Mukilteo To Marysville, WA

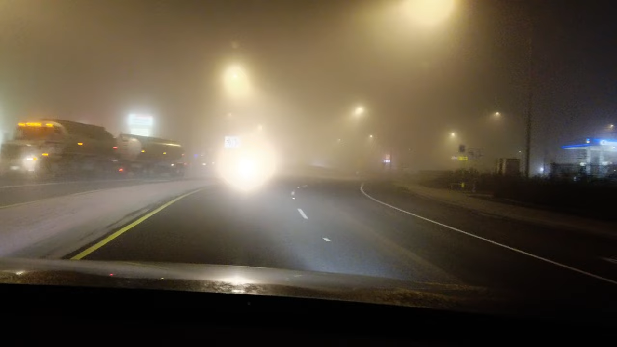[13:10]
In 600 feet at the traffic circle, take the second exit and stay on Washington 9 North.
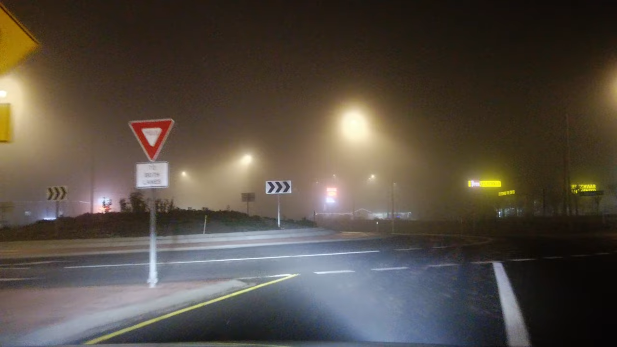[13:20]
Exit the traffic circle onto Washington 9 North. Continue on Washington.